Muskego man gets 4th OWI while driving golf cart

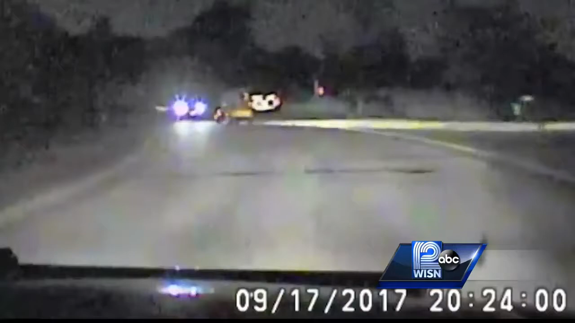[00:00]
The squad video Sunday shows police moving in on a golf cart, driving in the dark on Blue Heron Lane in Muskego.